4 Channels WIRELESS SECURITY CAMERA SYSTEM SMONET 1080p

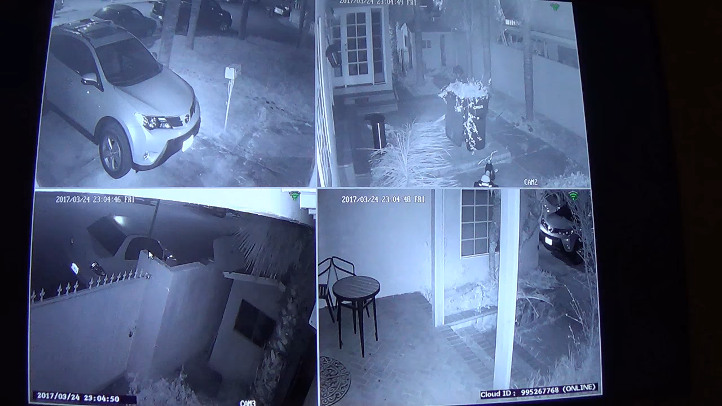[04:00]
Actually the video is really nice. It's pretty clear. It's really bright. OK.